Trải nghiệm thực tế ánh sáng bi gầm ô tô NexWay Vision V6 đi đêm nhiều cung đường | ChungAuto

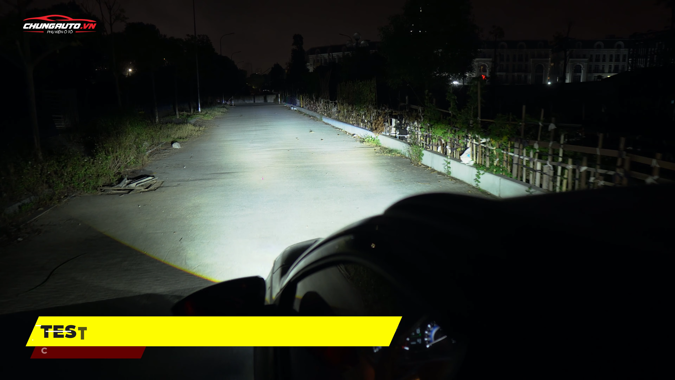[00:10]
xe này thì như mọi người nhìn ở đây này Đây là đèn nguyên bản của chiếc xe Đó, đây là khi mình pha lên này thì ánh sáng nó cơ bản là nó đủ dùng Nếu như
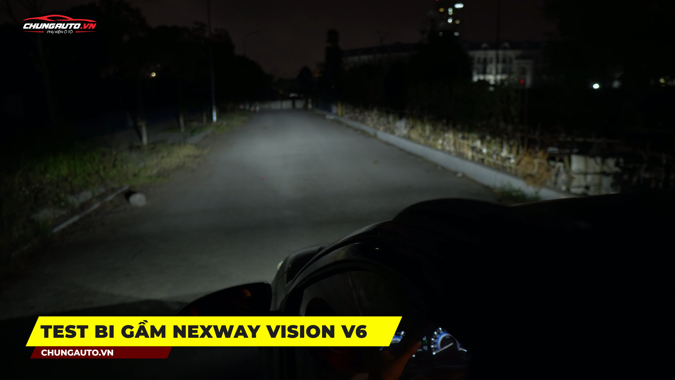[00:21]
mà đèn đường nó có được ánh sáng Còn trong những cái môi trường thiếu sáng này thì nó sẽ chưa đảm bảo lắm Và sau khi mình bật cái đôi bi gầm lên nha Đó, thì ánh sáng nó sẽ sáng gấp khoảng tầm 4 lần đến 5 lần Còn khi mà mình pha lên này Đó thì chúng ta đi chúng ta nhìn được rất là xa luôn Đặc biệt là khi mà chúng ta đi cao tốc mà chúng ta pha lên như này Đó thì giúp chúng ta đi được rất là nhanh Hoặc là trong trường hợp mà những cái xe đi ngược chiều thì chúng ta chỉ việc là đá pha Thì những xe đấy nó sẽ xuống như chúng ta
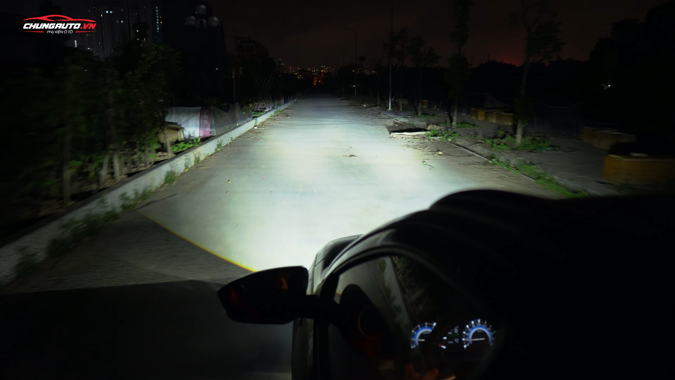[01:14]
Đặc biệt là tâm ở giữa đường nó sẽ rất là giọt Bây giờ mình sẽ tắt cái đèn gầm đi Khi mà chúng ta pha lên Thì các bạn nhìn thấy là một cái ánh sáng nó chỉ nhờ nhờ ở đằng xa thôi Sẽ không đảm bảo chúng ta đi được những cái tốc độ khoảng tầm 50 đến tầm 80 Đấy thì lúc đấy 80 đến 90 là bắt đầu anh em yếu dần rồi Và khi mà chúng ta bật lên này thì 80 đến 100 cây thì vẫn cực kỳ ok
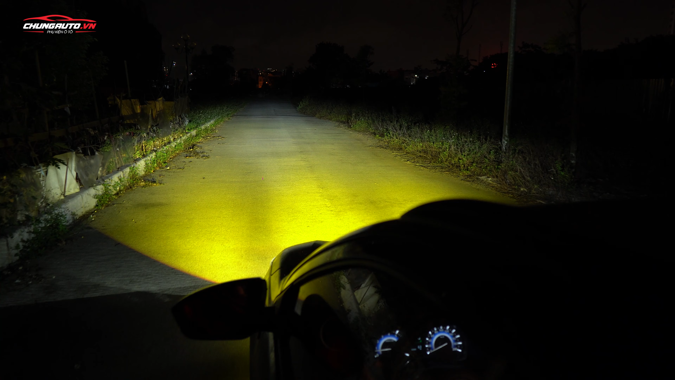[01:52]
Cái ánh sáng này thì các bạn nhìn thấy là màu vàng chanh 3000 thì giúp cho chúng ta đi được những cái môi trường Kiểu như khi mà chúng ta lên đến những cái vùng sương mù Đấy Sương mù nhẹ Hoặc là sương mù khá là nặng Thì với cái ánh 3000K này nó sẽ phá được cái màu trắng của sương Rồi và khi mà các bạn nhìn thấy pha này Thì cả
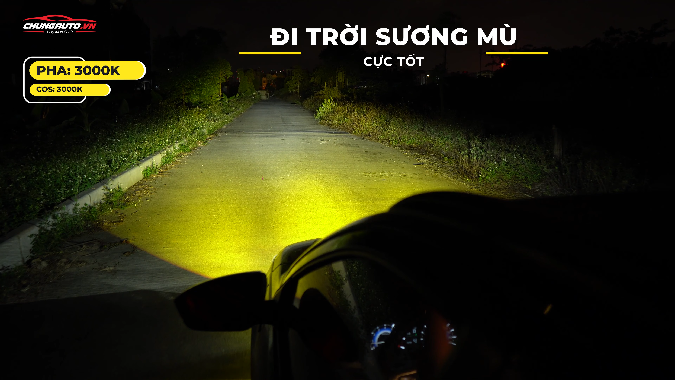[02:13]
cái vùng trời xung quanh nó tạo cho mình một cái màu vàng Đó và mình sẽ tắt cái bi gầm này đi Mình lại bật lại Thì đây là chế độ mà 4300K Đây là cái ánh sáng mà giúp cho chúng ta đi trời mưa rất là tốt Nhưng cái điều đặc biệt hay Đó các bạn nhìn thấy không Khi mà mình pha lên này
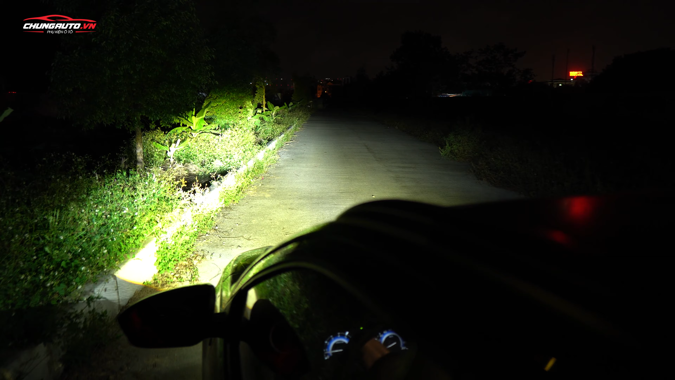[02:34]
Đấy Thì ánh sáng nó là 3000K Kết hợp với cả cốt 4300K Thì giúp cho chúng ta đi những cái môi trường mà mưa Gió Rất là đảm bảo luôn Đó Thì các bạn nhìn thấy Khi mà chúng ta đả pha lên này Đó Đi sẽ rất là an toàn luôn Và một cái điều hay của cái dòng bi gầm này Đó là
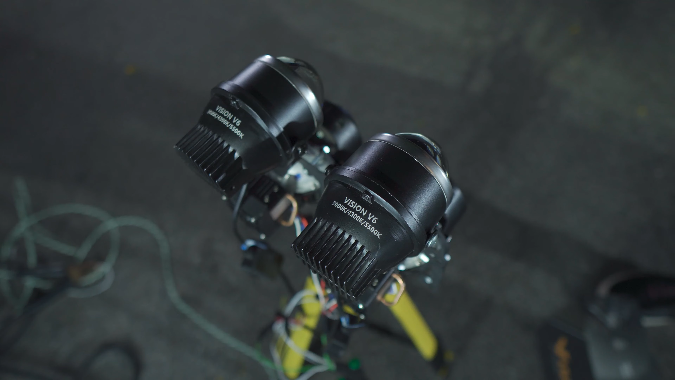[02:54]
với cái thiết kế nó là hình tròn Và có 2 kích thước Đó là 2 inh Và 3 inh Đó thì
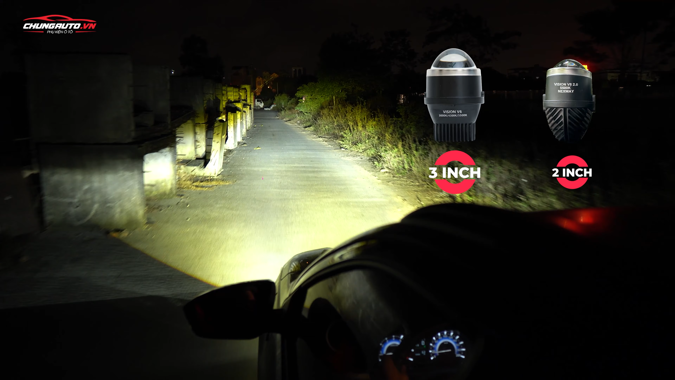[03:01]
tùy vào cái hốc đèn của mọi người Mà mọi người có thể lắp được cho chiếc xe của mình Ví dụ trên chiếc xe này mình đang sử dụng là 3 inh Nhưng đối với những dòng xe mà đời 2022 Thì thiết kế của cái đèn gầm nó khá là nhỏ Do vậy mà anh em có thể lắp cái dòng 2 inh cũng cực kỳ là ok luôn Ra ở đây một chút Thì với cái ánh đèn đường nó có một chút rồi Bây giờ mình tắt đi này
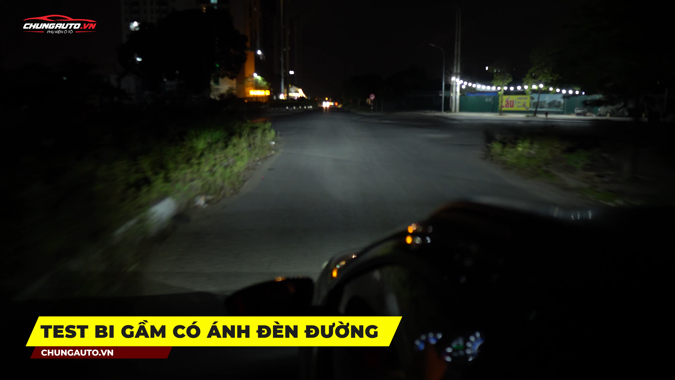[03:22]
Đấy các bạn nhìn thấy không Đây là đèn nguyên bản của xe này Nó rất là tối Và những cái xe đầu kia đấy Nó pha này Thì ví dụ như chúng ta bật bi gầm lên Đấy nó bao quát đường Mà khi mà chúng ta đa pha Thì xe đối diện nó sẽ bị chói Cũng như là nếu mà họ pha mình Thì mình pha lại
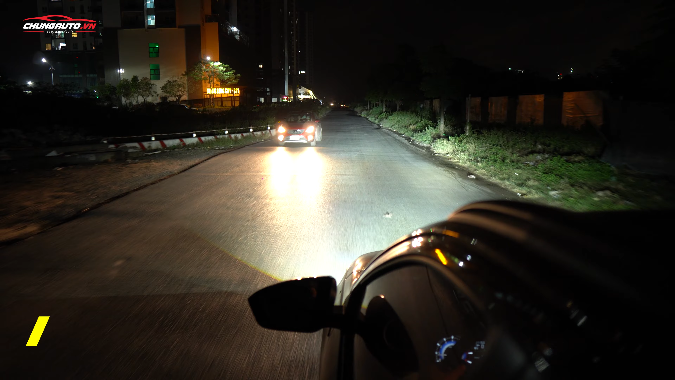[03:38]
Thì bắt buộc là người ta sẽ phải xuống ngay lập tức Bởi vì cái ánh đèn của cái bi gầm này Với cường độ nó khá là cao Và khi mà pha lên thì nó sẽ làm chói cho người đối diện Đây là cung đường mà có một chút đèn đường nhỏ nhỏ Nhưng mà các bạn nhìn thấy không Với cái ánh đèn led nguyên bản Thì cũng không thể nào mà đủ
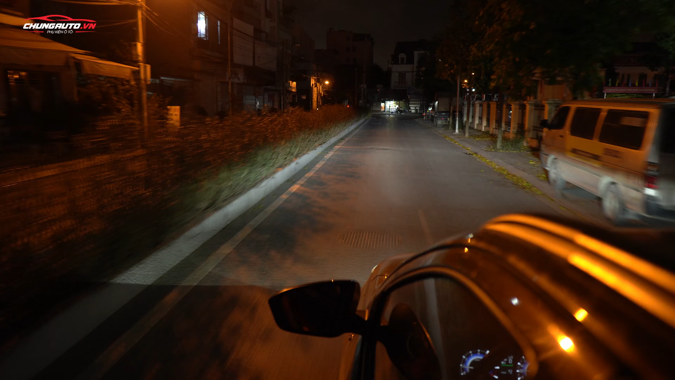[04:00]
sáng được Do vậy có cái bi gầm lên Giúp cho cái mắt chúng ta Nó không bị hoạt động đến mức cao nhất Và với cái mức giá của dòng bi gầm này Thì cũng vô cùng là hợp lý
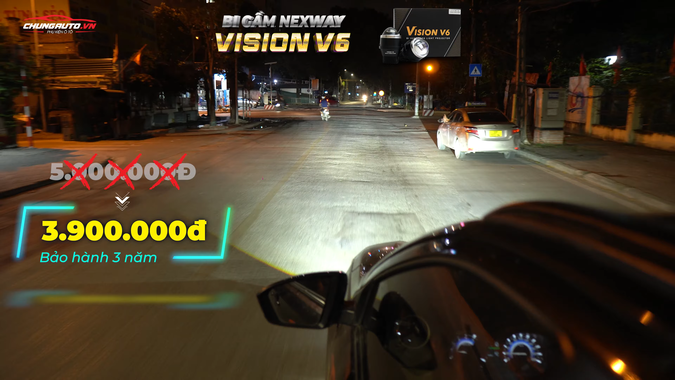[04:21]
Và niêm yết là 5 triệu Thì mình nghĩ đây là một cái đầu tư vô cùng hợp lý Khi mà đèn vừa có ánh đèn cốt này Vừa có ánh đèn pha Giúp cho chúng ta lái xe rất là an toàn
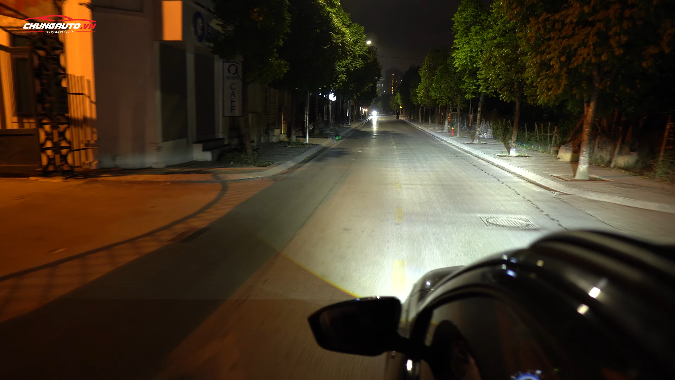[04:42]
Và đây là một đoạn bình test nữa này Đây là đèn cốt nguyên bản
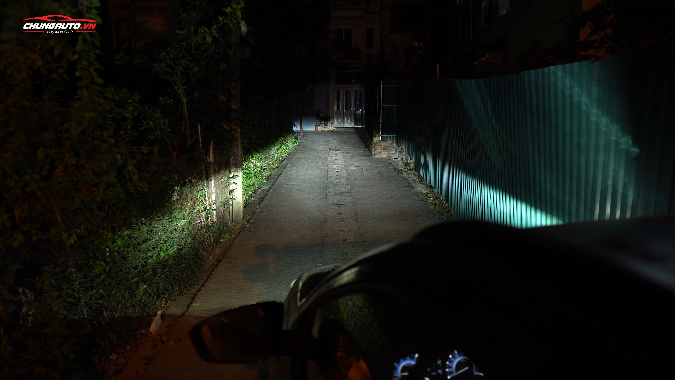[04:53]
của xe Đây là cái đèn pha này Khi mà chúng ta pha lên này Các bạn nhìn thấy không? Rất là giọt, chiếu rất là xa luôn Đặc biệt đó là cái chế độ 4.300